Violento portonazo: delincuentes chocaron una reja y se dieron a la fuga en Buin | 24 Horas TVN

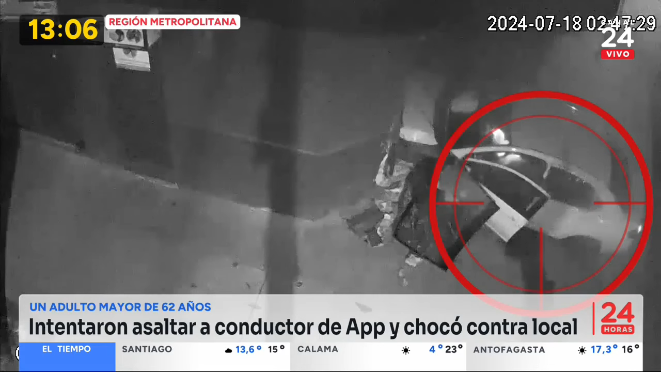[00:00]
Vamos a seguir avanzando con la información policial y desde un intento de abordazo vamos a pasar a un portonazo.